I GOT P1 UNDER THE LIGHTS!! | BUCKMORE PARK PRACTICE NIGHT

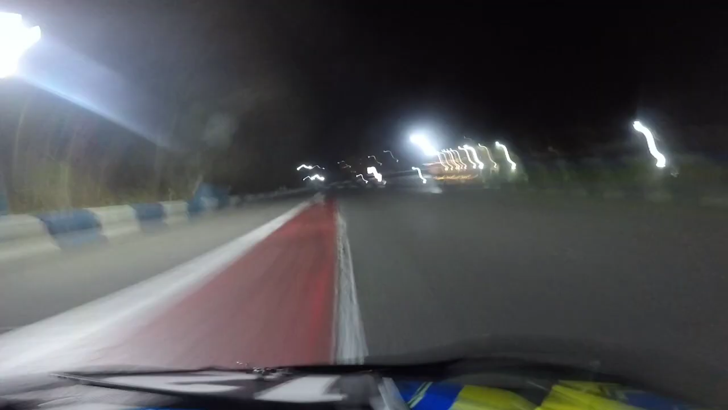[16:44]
Now here we notice we are catching the cart in front at an alarming rate. And we look for a move up the inside down the hill. Which is a bit of an unusual move. Because usually people are flat out here. But we make it stick anyway.